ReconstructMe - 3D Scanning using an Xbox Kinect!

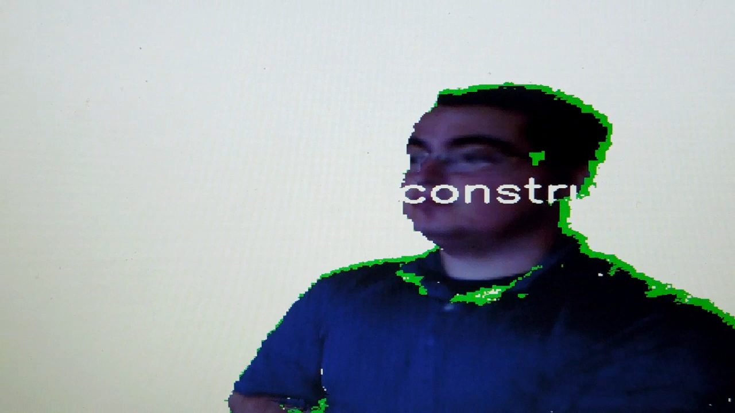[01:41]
and you can see that it is taking the data from the Xbox Kinect and creating a 3D model with both the depth information as well as the color information.
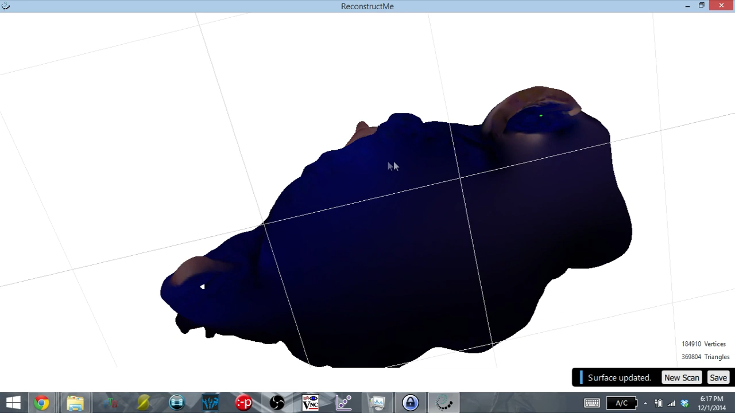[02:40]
Sure, there are a few issues, such as my shoulder being messed up, and my nose does look a little funky, but overall,
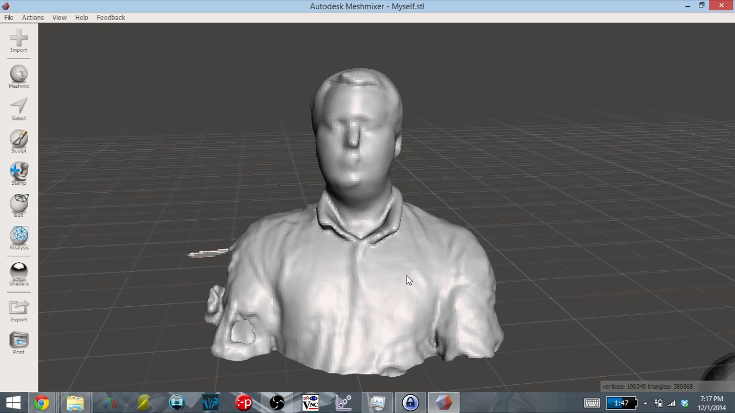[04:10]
But one thing else you will notice is that it is very coarse. Even if you zoom up to the face, you can see each of the individual faces, especially up here and then around the nose. You can see that there's some polygonal kind of pixelation happening with the scan. Overall, though, it's not too bad. The mistakes from me holding the scanner myself, such as here in the shoulder, all of that can be easily fixed.
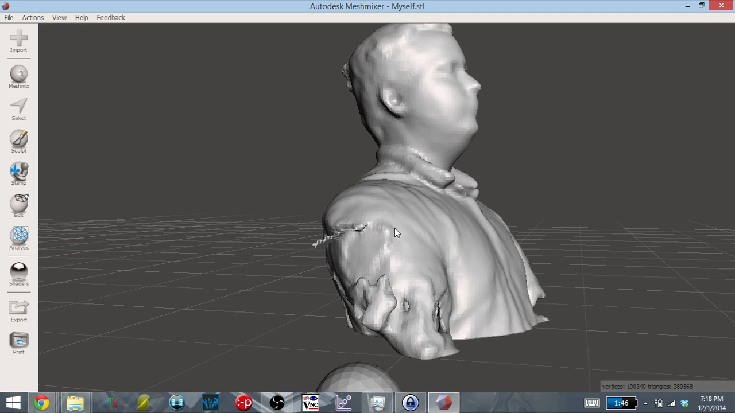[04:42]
And same with the spheres put in by the non-licensed version. Those can all easily be removed.
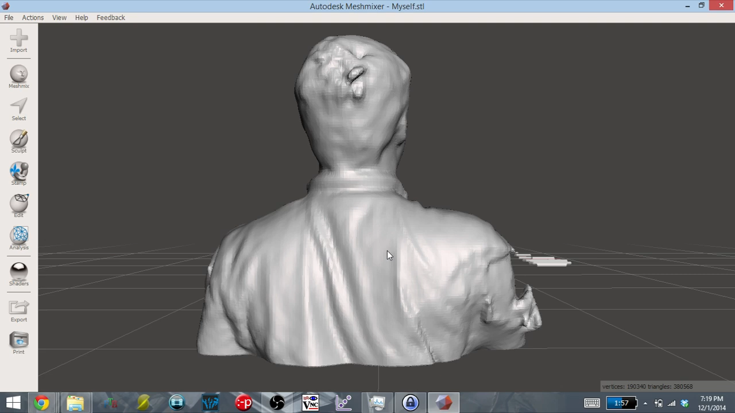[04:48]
So for scanning a person, Reconstruct Me does a pretty decent job with it.
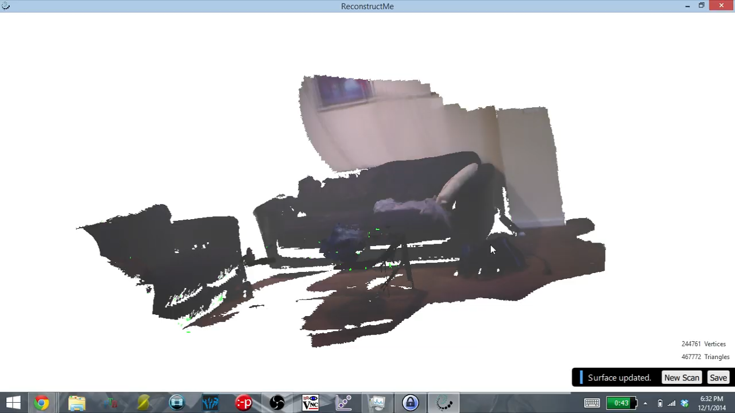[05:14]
And here's the result of scanning the room. As you can see, one of the things Reconstruct Me does amazing is the quality of the image itself. The colors look almost picturesque. It does an amazing job doing that.
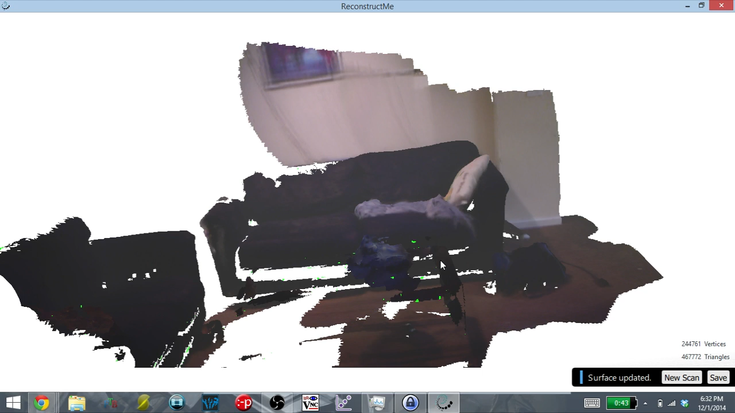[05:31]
However, as a 3D printer, I'm not too worried about color. I'm worried more about how the mesh looks.
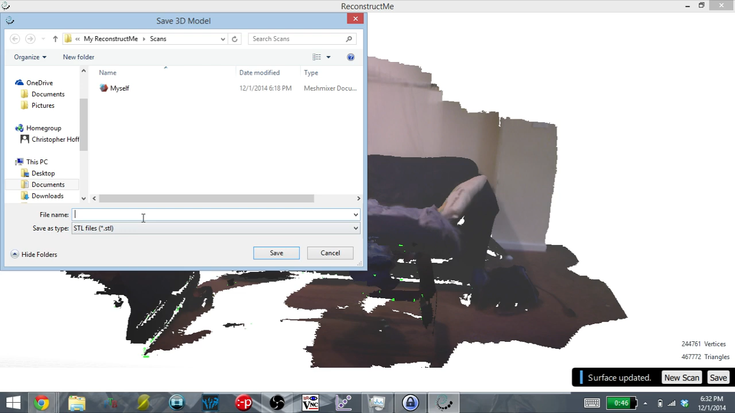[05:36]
So let's export it as an STL and open it up in Mesh Mixer. And here's the scan of the room.
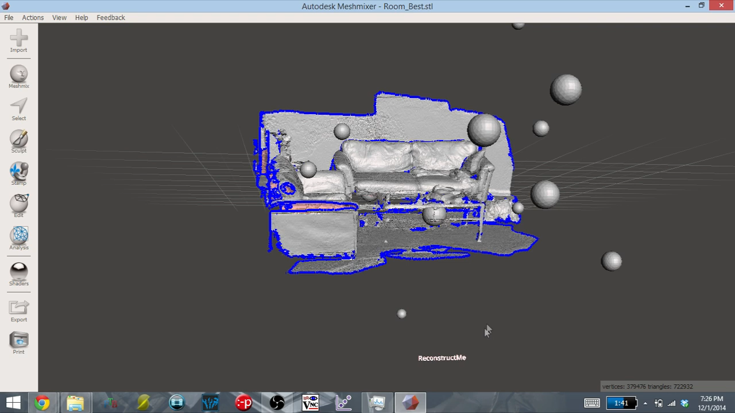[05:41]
You can see, once again, that there's the water mark, the brand of Reconstruct Me, and all of the spheres floating around.
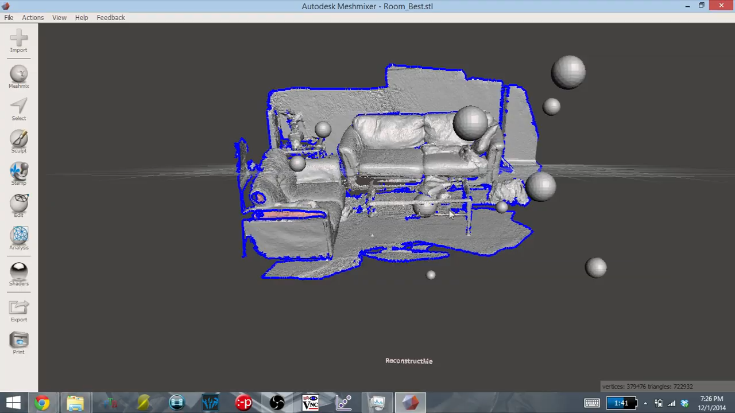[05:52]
However, unlike the self-scan that I showed earlier, these spheres actually interact with the scan itself.
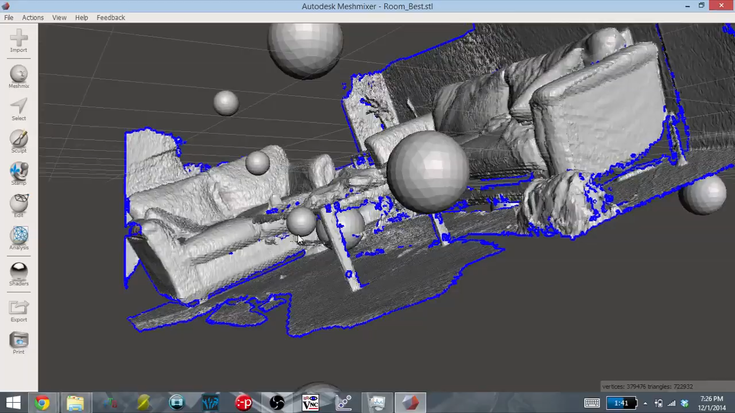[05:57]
You can see down here, there is the sphere underneath the coffee table.
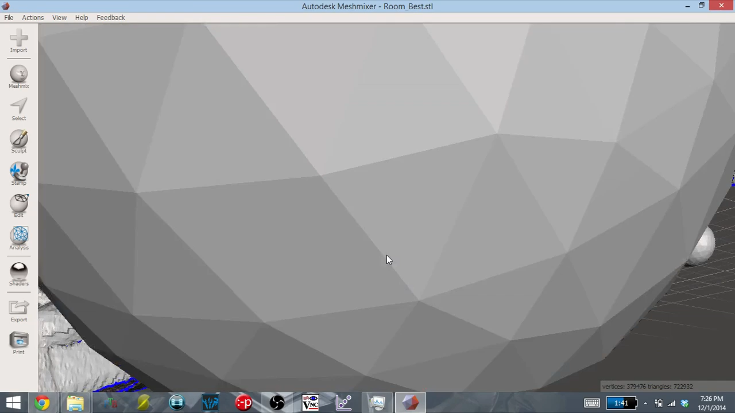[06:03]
And there's also the one over here by the couch. While the spheres don't actually touch, they do enter the area of the scan,
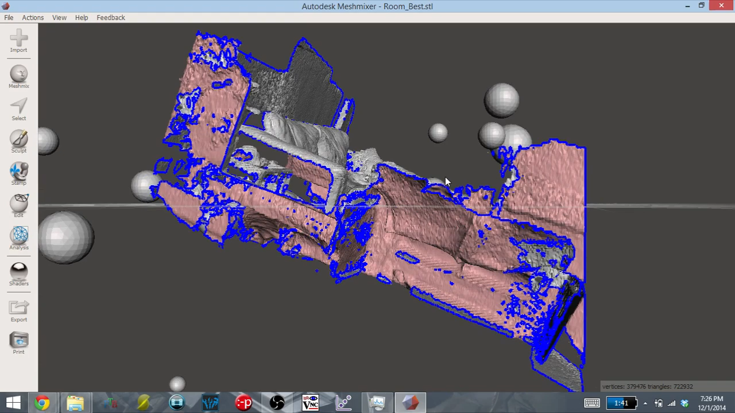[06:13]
so it's much harder to remove those.
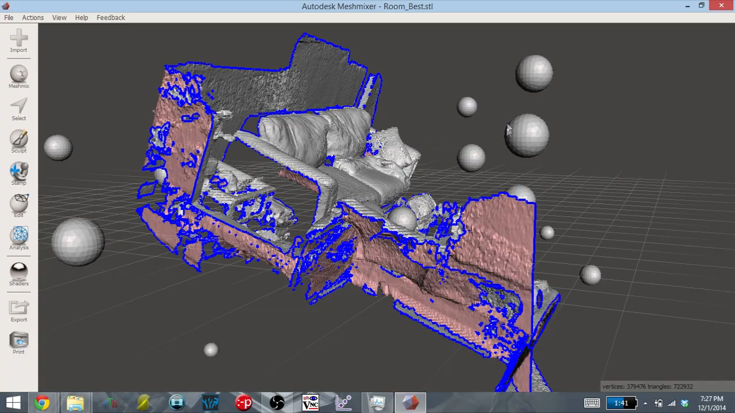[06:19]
You can't just simply do six plain cuts and get rid of those spheres. You actually have to go in individually and remove them. Not too much of a hassle, but something to take into consideration when you're using the unlicensed version. Another thing that you can keep in mind is that Reconstruct Me does not automatically make a mesh watertight.
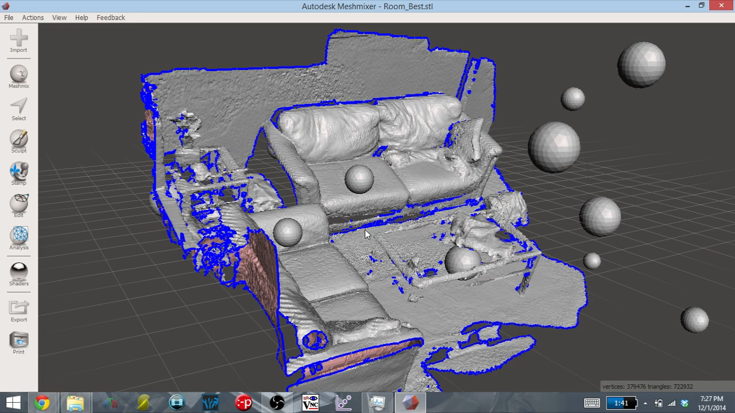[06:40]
So you notice that down here, underneath the couch, any area in which Reconstruct Me didn't completely scan, there's not going to be any data there.
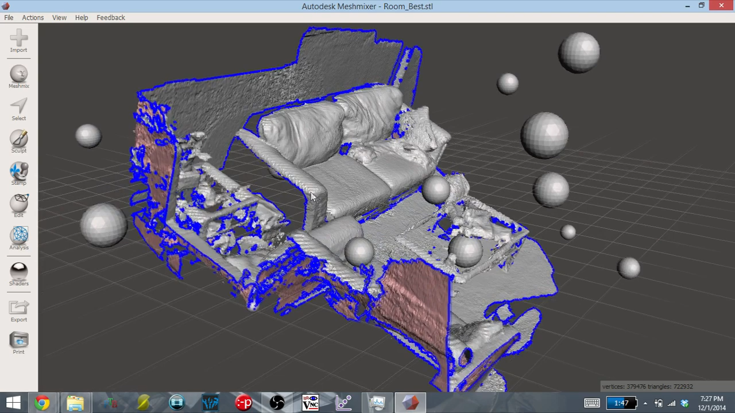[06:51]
So instead of doing any post-processing with the scan, there is no option to make it watertight. So you will have to do that kind of editing yourself once you've saved the scan.
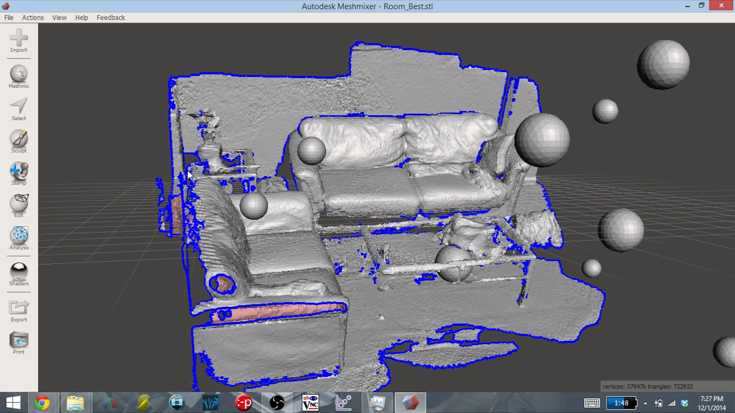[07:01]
But overall, the scan of the room, it looks really nice.
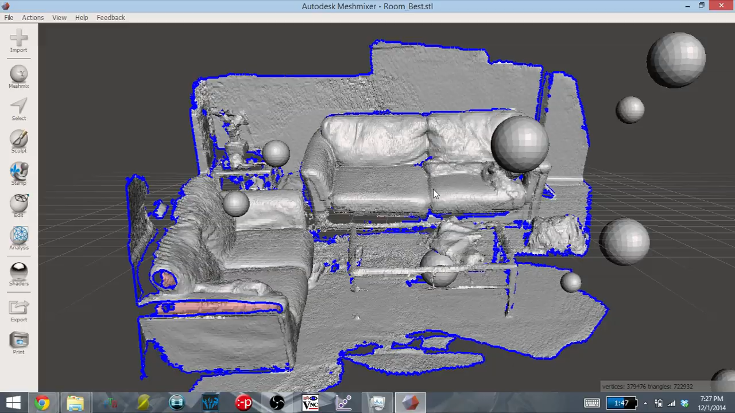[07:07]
It is a little pixelated. You can see the individual faces.
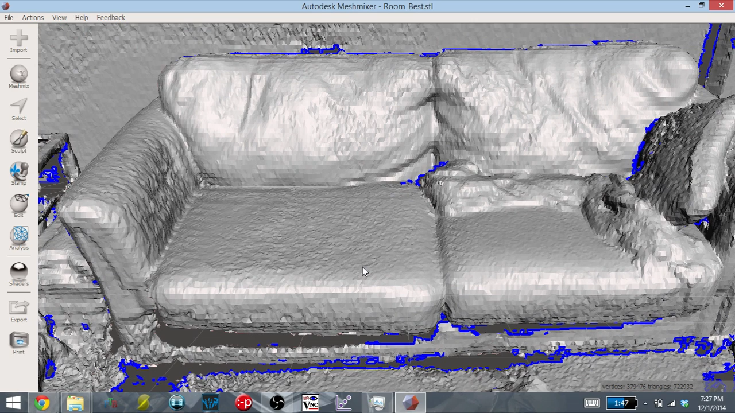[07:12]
It's not too high of resolution, but it doesn't look half bad, especially when scanning an entire room. You can see here it got the umbrellas on the coffee table, mostly.
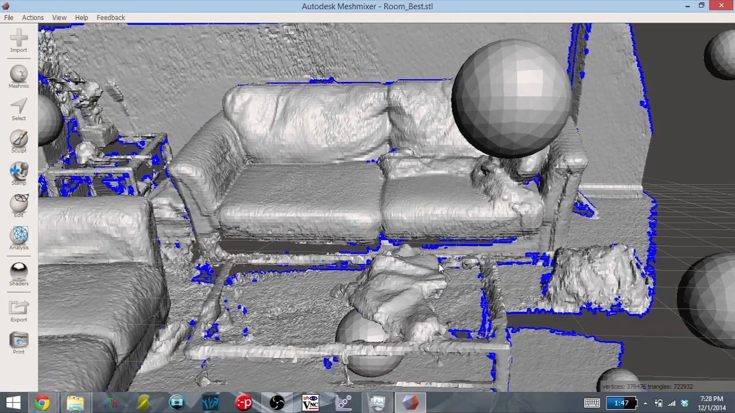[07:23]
It didn't get the handles or the shaft, but the umbrella part's there. And the couches look really good. You can tell that there was a pillow on the couch and a blanket also on the couch. And you can see the duffel bag. However, it's not a perfect scan.
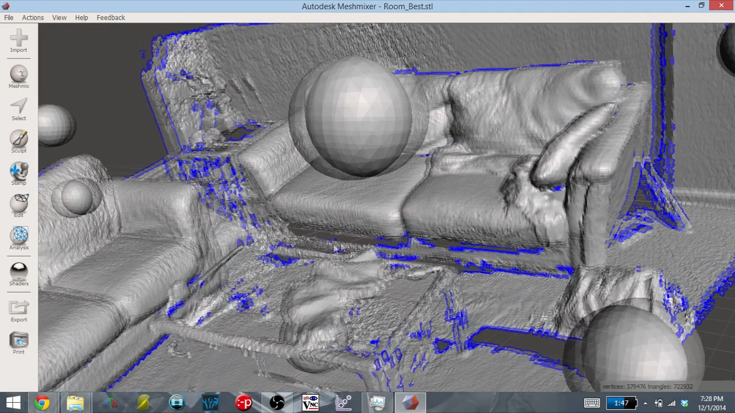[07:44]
You can see that there's legs missing on the coffee table. And there are some other holes and flaws within the scan itself. So if you wanted to work with this scan, it would take some time in order to clean this up post-processing. Overall, Reconstruct Me is not half bad. It does a decent job when you're scanning a person or even scanning a whole room. And if you can deal with the watermarks, then the free version works just fine.